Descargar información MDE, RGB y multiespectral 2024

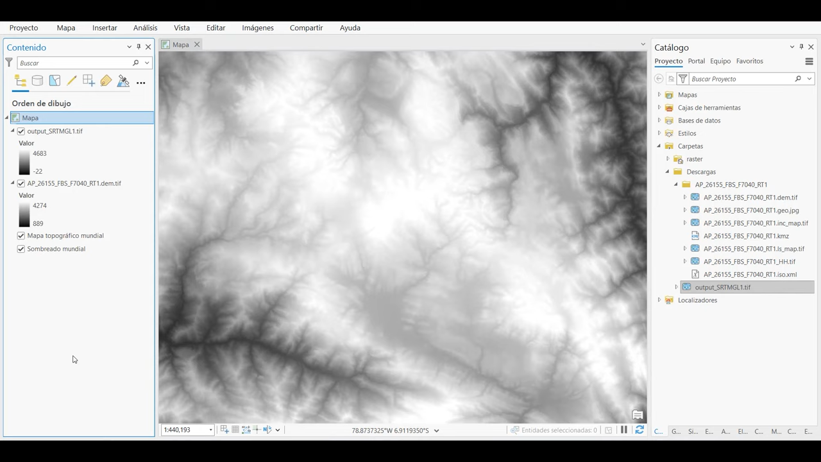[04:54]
Sí. Listo. Finalmente, les recomiendo que su proyecto definan sus coordenadas. En este caso, yo siempre trabajo con las coordenadas UTM de mi sector. Zona 17 suro.